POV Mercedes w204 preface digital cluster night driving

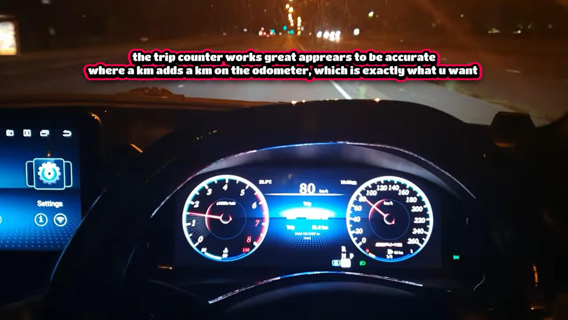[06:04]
works really well so that's really good I'm just going up and down this highway here so you guys can get a feel and a look of what it's like to have this cluster in your car what
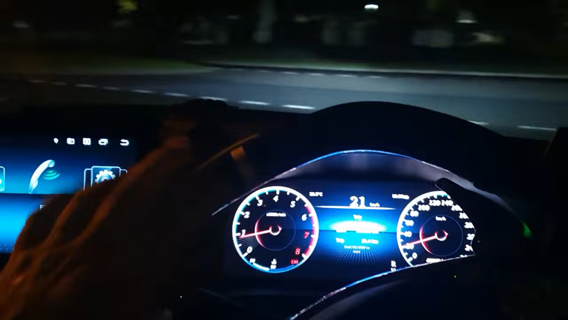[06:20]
it looks like at night time how it responds to the way you drive how it responds when you choose a certain display so what else are we going to see here trip we can show so show this it's really bright right now so you can't really see but uh you guys get the picture i think i better get some fuel display all right so we can choose eco info so it will just show all this info here now on the side
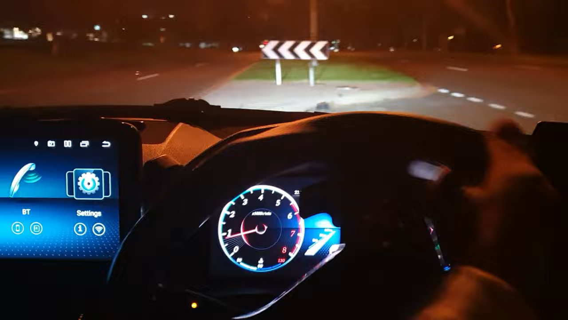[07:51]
but that's okay honestly i'm not too fussed about all these other features the main thing is that it shows all your typical error messages and also that it reads properly like your fuel your coolant temperature your engine temp all that stuff that's the stuff that matters the most and if it can read most of that then you're pretty much good so it's showing me that my fuel is on the right hand side which it definitely is you can barely see it but down the bottom corner here you can see the fuel but you can also change that if your fuel happens to be on the left
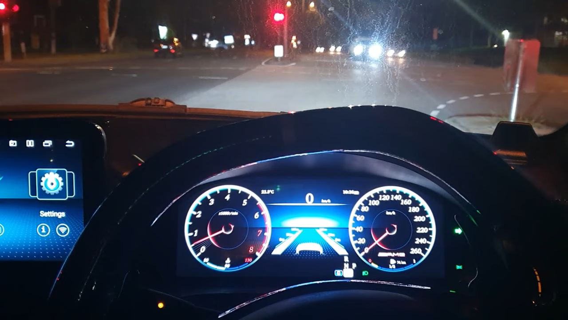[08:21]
hand side for some reason then you can change that as well so that's good all right i'm just gonna stop and get some fuel real quick
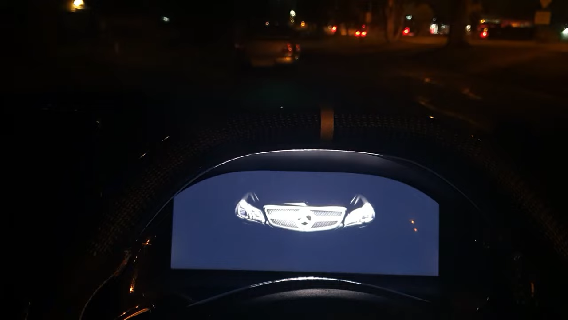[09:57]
this stays the way it is all right so now i'll switch off the car take the key out all right
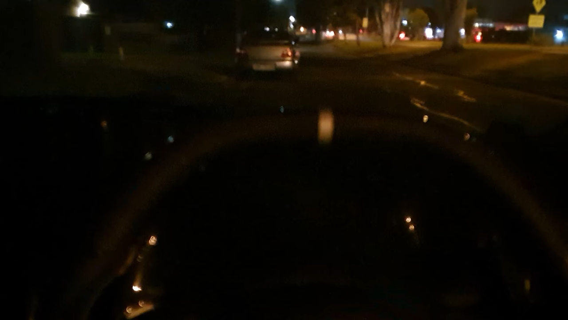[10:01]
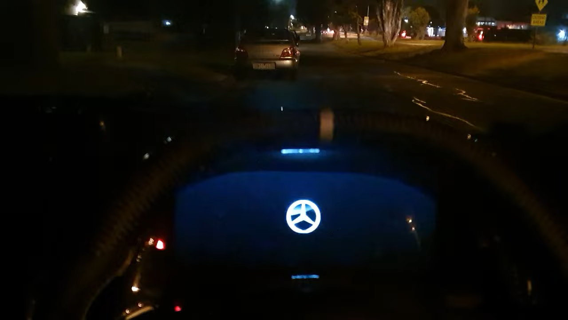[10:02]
all right now we'll turn it back on let's see what menu it turns back on in all right so here we are back in the mode i've turned the car on start the car and just like that it stays in this menu so that's great that's something that i really wanted
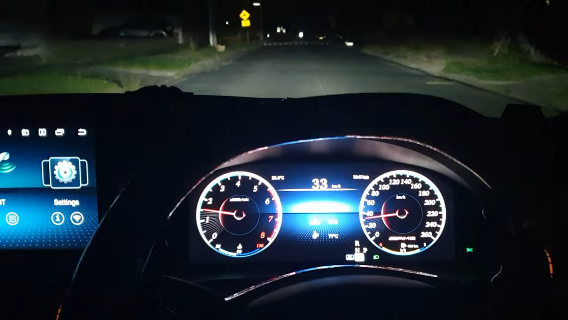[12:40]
probably but wherever your electrical pin is for your speedo or your rev meter
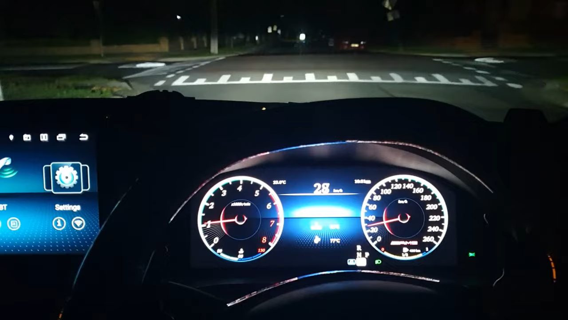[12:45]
there are lines that let you know that you are in that range so for instance right now it's at one a thousand rpm and it's got lines all the way up to number one here we're on 20 kilometers per hour and it's got lines all the way to 20 so that's how that works i have to say that i really do like this cluster i think it looks really nice i mean apart from all the little things that i had to do to get it to my liking which was changing the spelling and also removing a few things that i didn't want there like